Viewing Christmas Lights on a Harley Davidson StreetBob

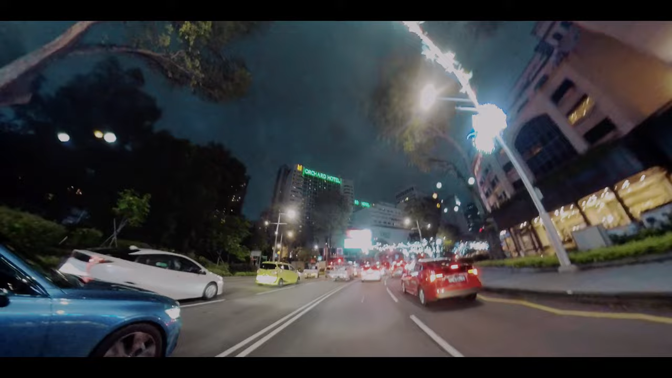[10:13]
Look at those lights. Beautiful. As I mentioned, there's a couple of hotels left and right. The two major hotels. There's one thing you see a lot of hotels and shopping centers across this entire stretch. Imagine if it was that place in Sarangun Road in my other video called Retail Therapy.
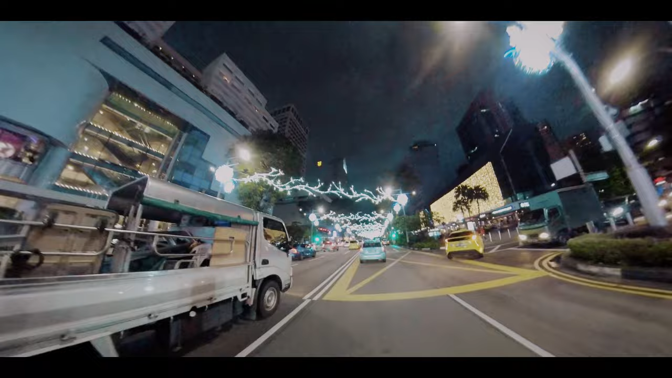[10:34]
It will be lit up like this. Beautiful. Now you get a chance to see all the lights across. And all the decorations from various shopping centers. Inside another shopping center.
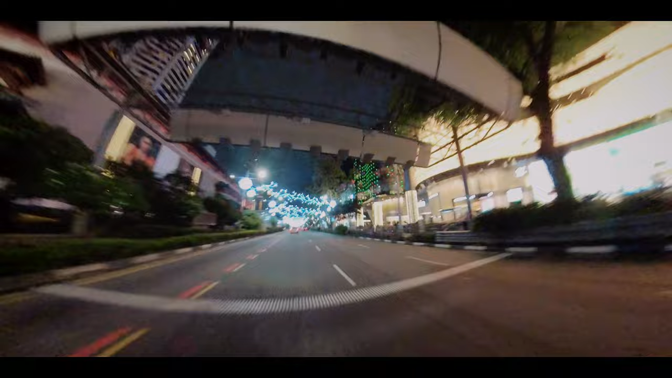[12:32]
Look at those lights coming down the road. Wow. All the major shopping centers. Right hand side is a place called Takashimaya. On the left hand side, Far East Plaza. We're coming up to one of the major hotels on the left hand side. And as well as a shopping center called Paragon. And the same thing, if you can see,
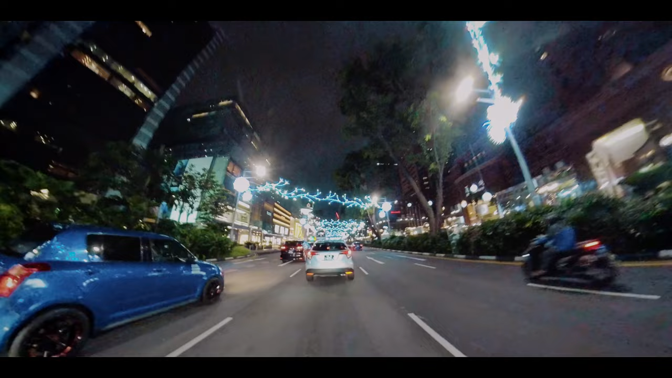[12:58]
I'll swing it around, that it's got Prada and stuff that I can't pronounce.
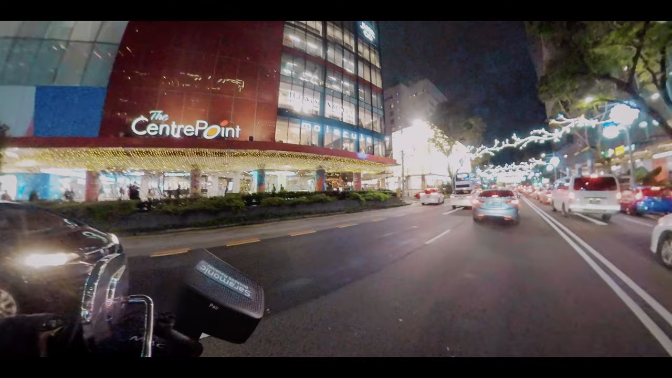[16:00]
Oh gee, the shopping center next on the left-hand side. Look at that. Body, colors and lights. And this chap comes to the site where he wants to go. Look at those lights. Beautiful.